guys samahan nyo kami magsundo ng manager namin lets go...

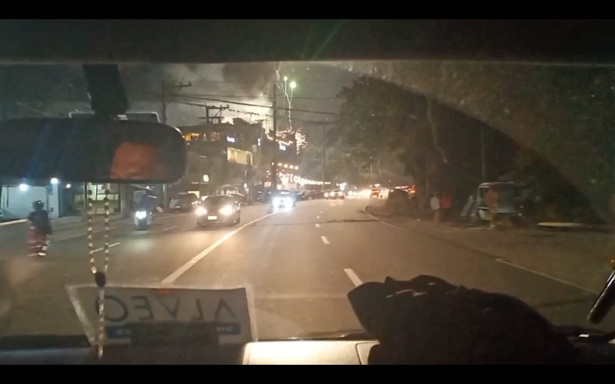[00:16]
Ayun, may mga paputok dito sa Korean Town.
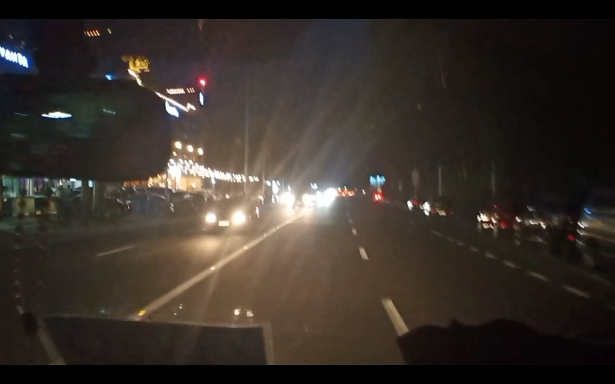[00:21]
Yun oh. Yun oh. Ayan, guys. Mikine, man. Mikine, Mikine, Mikitong.
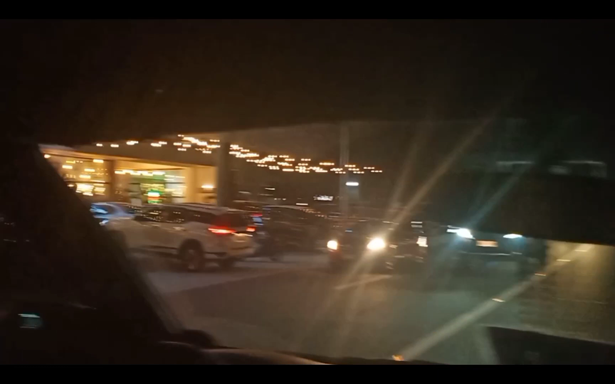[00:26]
Ayun oh. Hello. Sa side mo din. Ganda sana, ayun oh.
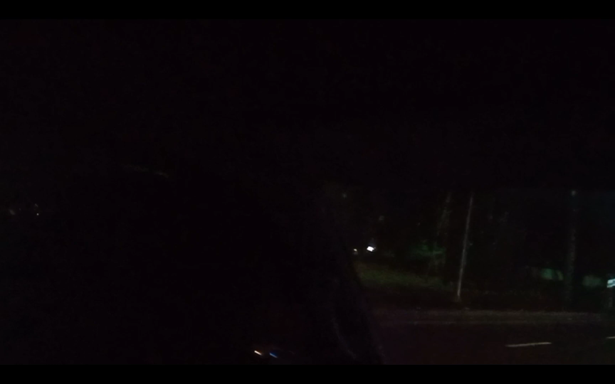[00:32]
May fireworks dito, guys oh. Oo. Oh, oh. Yun oh. Wow, ganda. Wala, madilim. Ayan guys, dito na, Korean Town nito. Street po ng ano to,
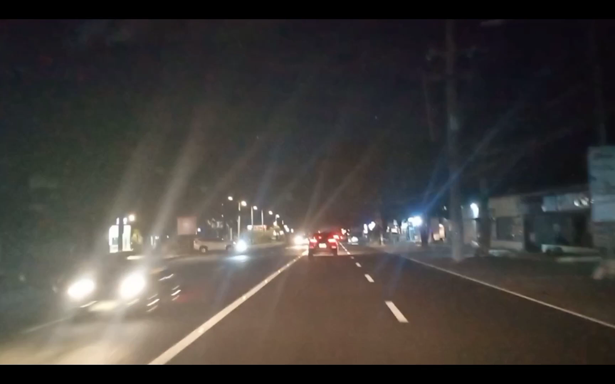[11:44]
Wala nang traffic mga gabi na. Ayan o. Ayan mga kapapski, ayan po. Yung nagkanda dito mga kapapski. Ayan, ayun na. Tingnan mo. Ganda dito mga kapapski, di ba? Malapit na tayo na. Ayan, malapit na tayo mga kapapski. Yan, nandito na po tayo sa Sing Sing. Malapit na tayo sa Sing Sing. Ganda dyan, no? Ayan, no?